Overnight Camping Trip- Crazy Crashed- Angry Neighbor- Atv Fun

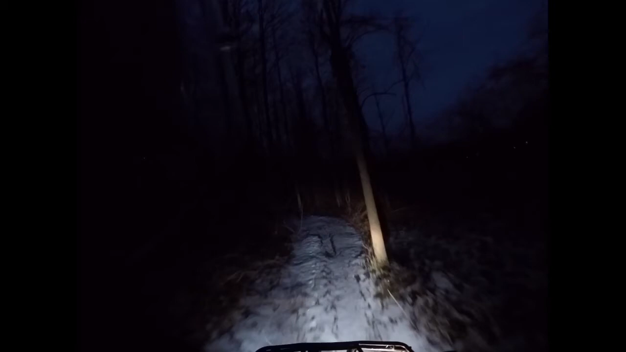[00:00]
Okay, so this is the footage of the campfire that we had And this is the night that we got there There's not very good quality just because how dark it is outside But the quality gets a lot better in the daytime